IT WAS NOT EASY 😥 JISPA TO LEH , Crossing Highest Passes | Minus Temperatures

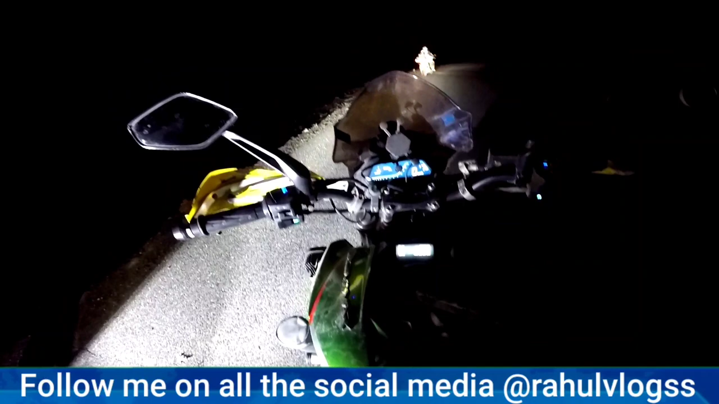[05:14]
देखो इतनी रात में हम लोग इस रोड पर है, अगर हमारी लाइट्स बंद करे तो पूरा रोड ब्लैक हो जाता है।
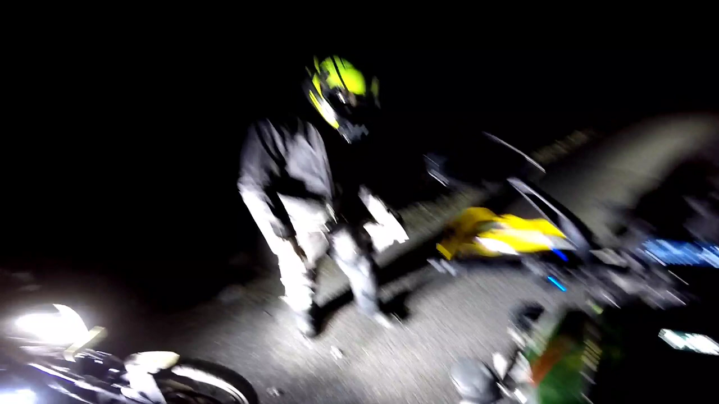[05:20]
तो इधर मैं संतोष भाई को ज़रा चेक कर रहा था कि उनकी गाड़ी सही है कि नहीं, और मेरे भी वो टायर प्रेशर चेक कर रहे थे।
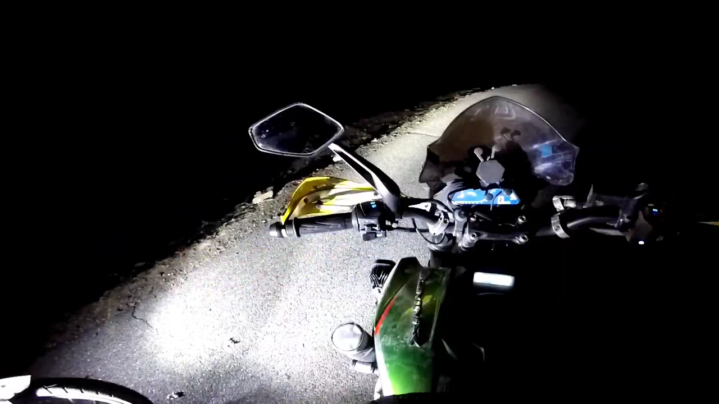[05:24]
फिर हम लोग यहाँ से निकले टुवर्ड्स तांगलांगला। अराउंड 9 साढ़े 9 बजे हम लोग तांगलांगला को क्रॉस करने वाले हैं।
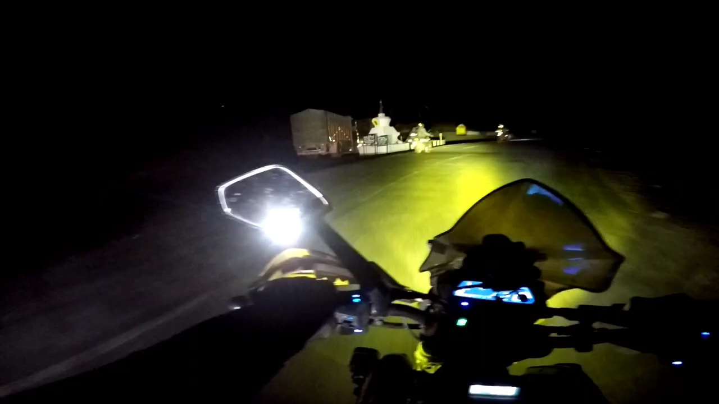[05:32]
बिना रुके हम लोग यहाँ से निकल गए, और निकलते ही एक छोटा सा सीन हुआ जो मैं आपको नेक्स्ट व्लॉग में बताऊंगा।
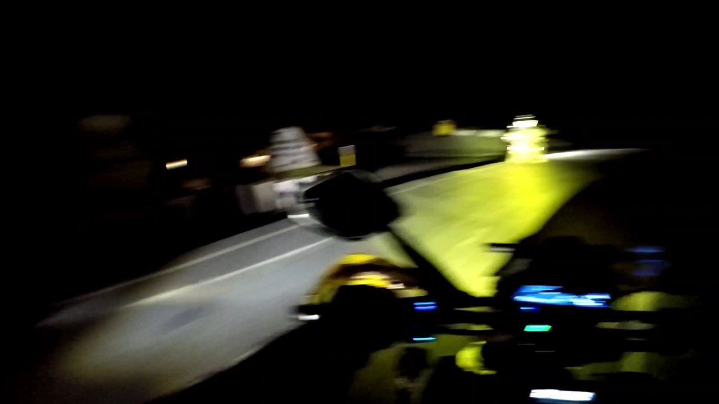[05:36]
हालांकि वो मैं शूट नहीं कर पाया क्योंकि -10 -11 का टेम्परेचर था। लद्दाख चेक पोस्ट पे हम लोग पहुँचे और यहाँ पे फर्स्ट टाइम हमको कोविड रिपोर्ट पूछा गया।